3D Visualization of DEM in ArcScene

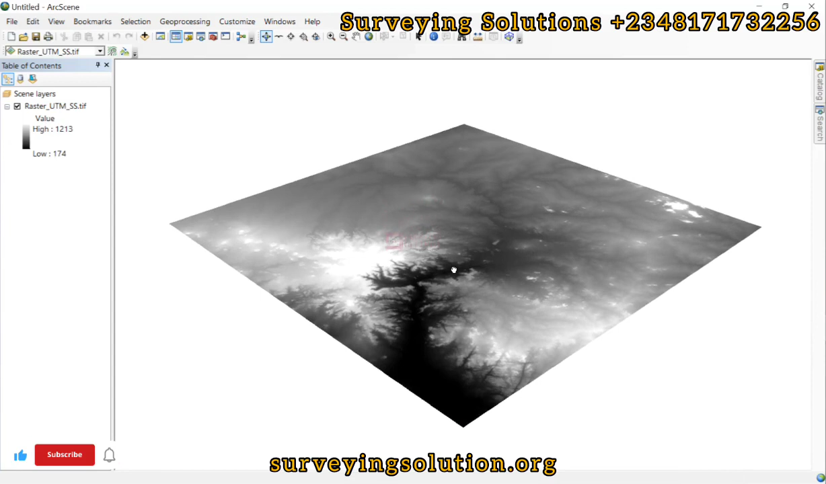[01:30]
good so we have got our digital elevation model here we can do right by changing the color around to something more presentable and then okay we can still do the inversion good so
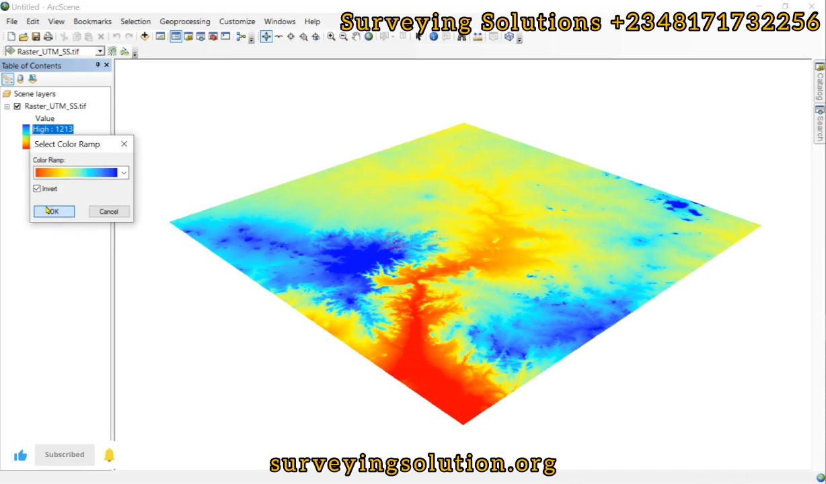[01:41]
we have this the next thing is for us to add some vertical exaggeration right but so we come down to properties then under the properties we go to we come down to base height right good now under the base height for elevation from surfaces let's use um floating on the custom surface then the
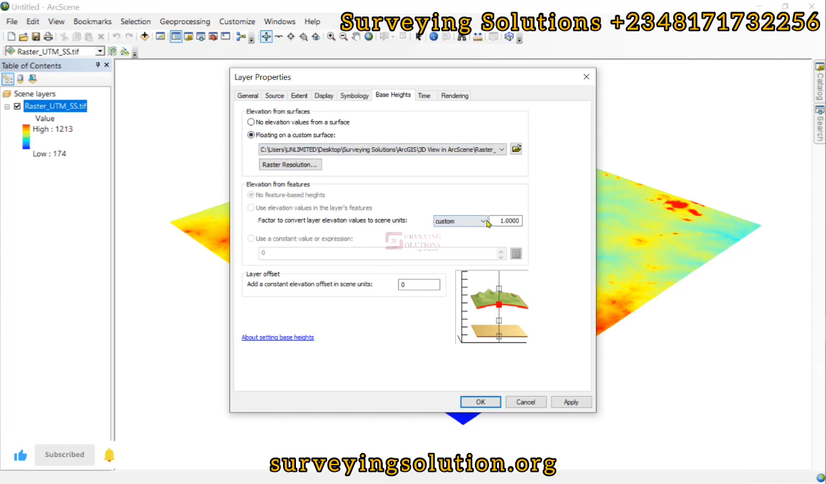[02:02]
custom exaggeration let's make it um 5
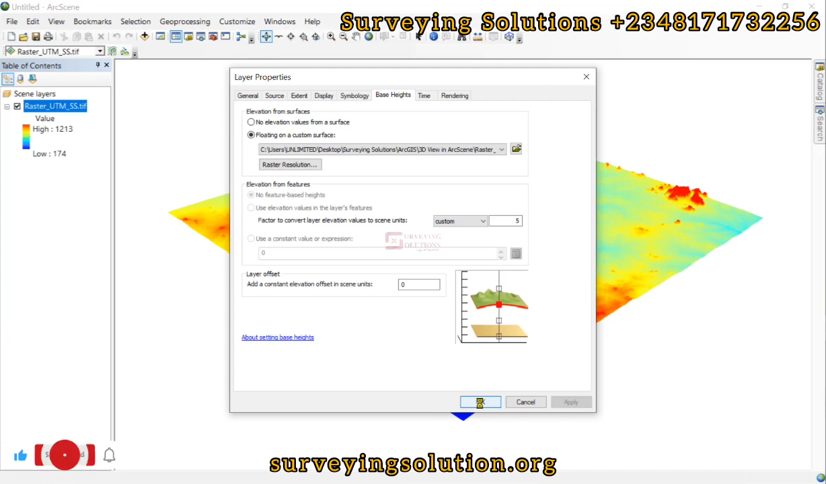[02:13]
okay so we now see that what we add earlier as a flat terrain where we couldn't see the river or maybe the water body and then the land you know by it and also the what the other hilly parts perhaps some mountains and all of that so we can now see them visually when we have what the 3d representation i've only applied what that um particle exaggeration
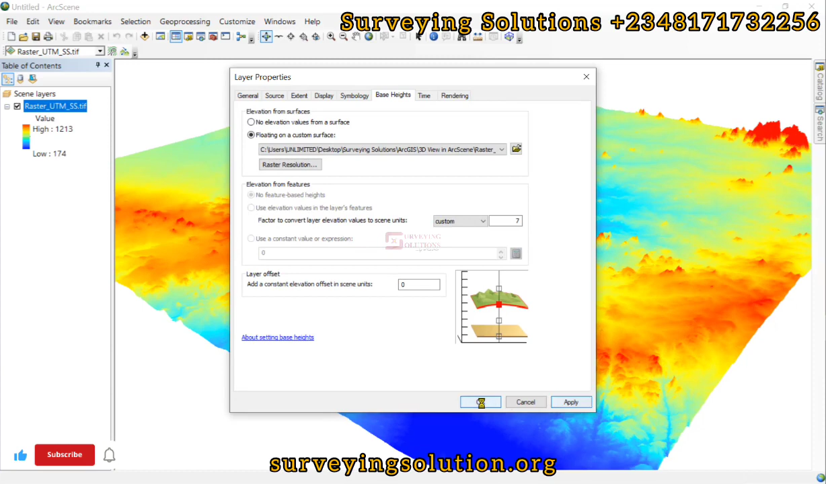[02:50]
right good so we can still decide to increase it to maybe seven or ten as the case may be to still have a better perspective so if you have what your what's up what it may be your river channel data you can rightly overlay on some of these what build passes right good then if you are also familiar with the terrain maybe you know if there are some mountains here or there are actually some very high points and then from the interpretation here we can also see that this area actually has what the highest set of point right
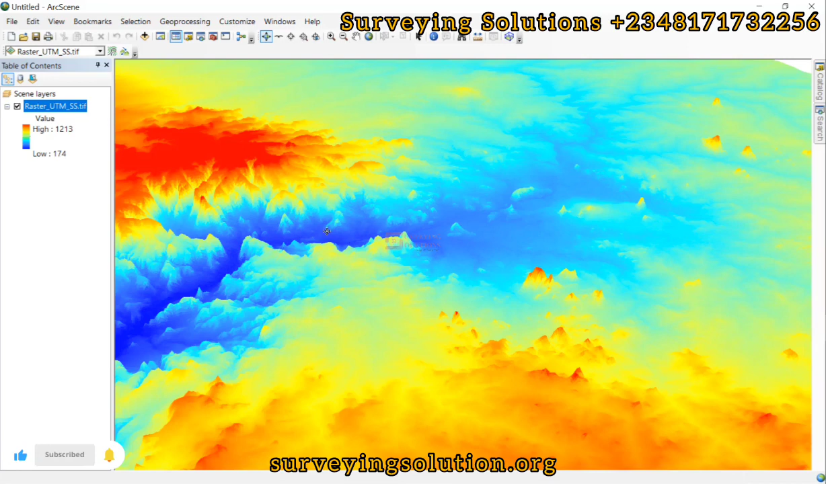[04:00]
we are going to see that um along this our bluish um part we can see different colors that shows that yes there are other elevation points that are found along the path so basically 3d visualization helps you have a better understanding of what of your data and then the surrounding information you have in your data so let's still take it back to zero so that we can see how flat it was and then how we got to the point we are now you can see how flat it is
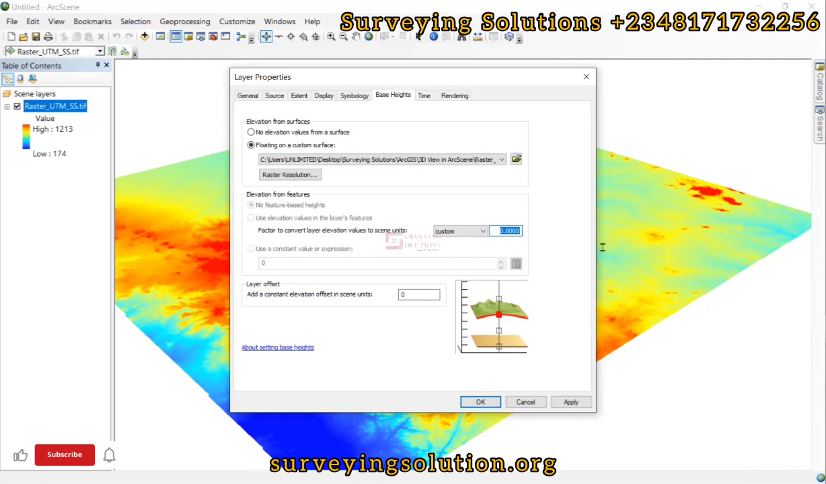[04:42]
you only see the difference based on what's the color right good so but when we change it to seven or maybe when we increase the value to any other value we now have a better perspective of what the color the relationship relationship between maybe this high point and the low point and they know makes it easier for you to see what's happening so thanks for coming to class um we have shown you from akma down towards to axi